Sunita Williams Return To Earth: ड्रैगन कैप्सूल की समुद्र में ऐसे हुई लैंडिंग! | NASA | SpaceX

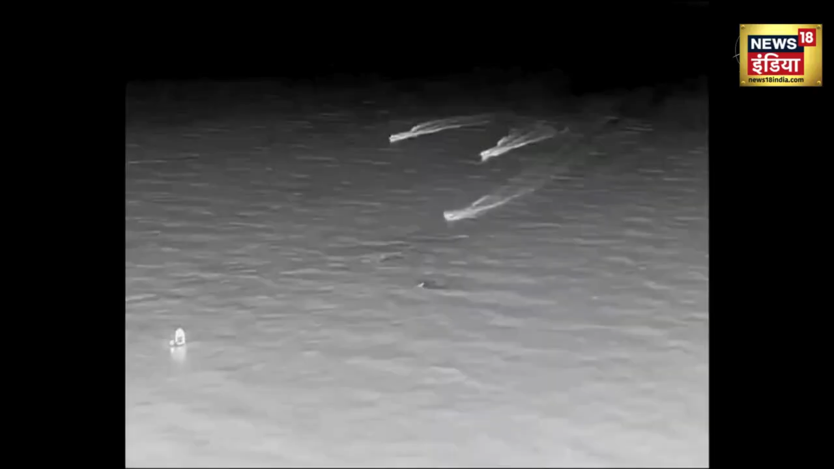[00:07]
We can see those fast boats.
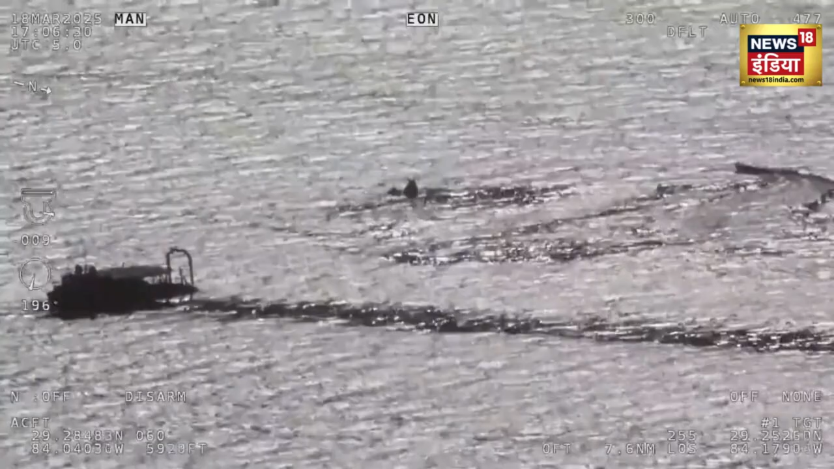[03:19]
They'll also place harnessing around the spacecraft that are required in order to lift it out of the water.
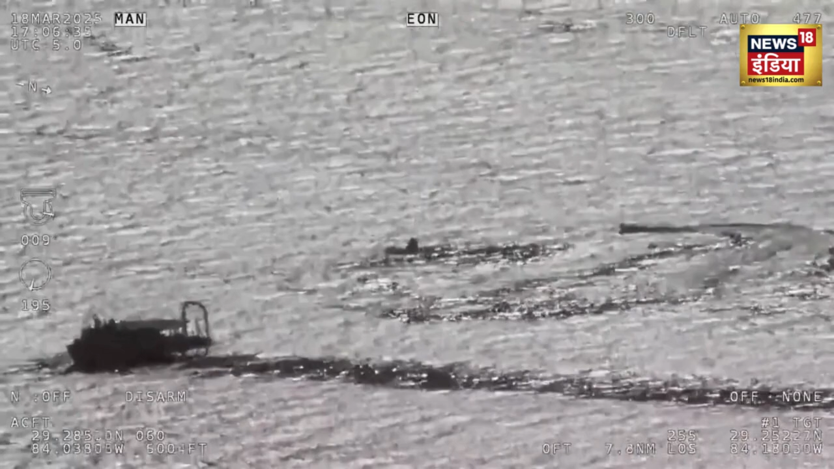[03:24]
Go ahead, Sandra. Continuing to get some views of the recovery personnel, both the main recovery vessel Megan, as well as some of those fast boats that we've discussed previously. It looks like just a beautiful day there off the coast of Tallahassee, Florida. Weather was pristine. We were able to get undocked from the International Space Station, as expected, at 10.05 p.m.